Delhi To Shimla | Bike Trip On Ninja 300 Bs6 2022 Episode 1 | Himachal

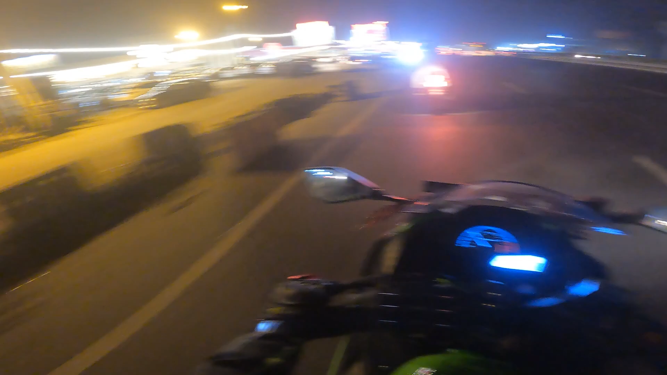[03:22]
गुलशन ढाबा, मन्नत। अब इस लाइन में ढाबे हैं, ढाबा ही ढाबा, और रूम्स भी है यहाँ पे अगर किसी को स्टे करना हो उसके लिए। बाकी रात में यार दिन से ज़्यादा भीड़ रात में होती है ढाबों में, इतना तो कन्फर्म है।
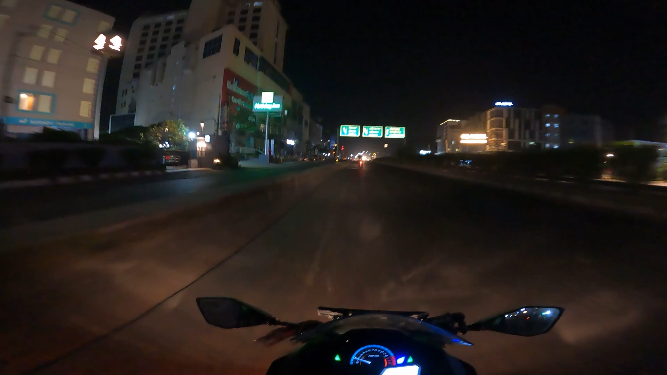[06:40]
शिमला के लिए हमें मुड़ना है लेफ्ट, हम लोग जाएंगे यहाँ से लेफ्ट शिमला। ओ माउंटेन्स, पहाड़ पहाड़ पहाड़ पहाड़, नॉट पहाड़ पहाड़।
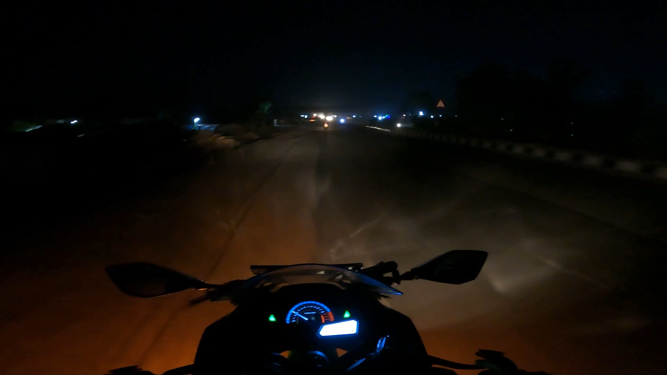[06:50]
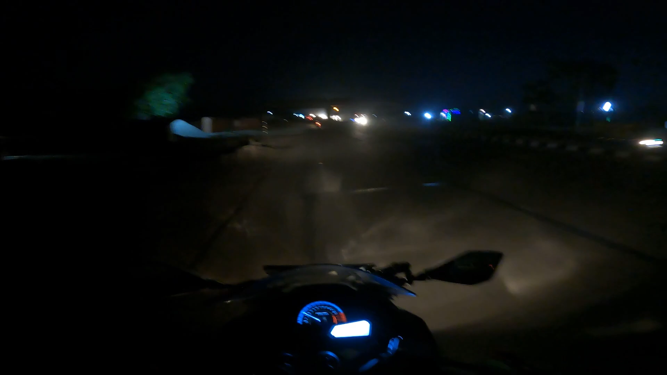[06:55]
तो गाइस फाइनली दिखने स्टार्ट हो चुके हैं, साइड में माउंटेन्स है, इस साइड भी है,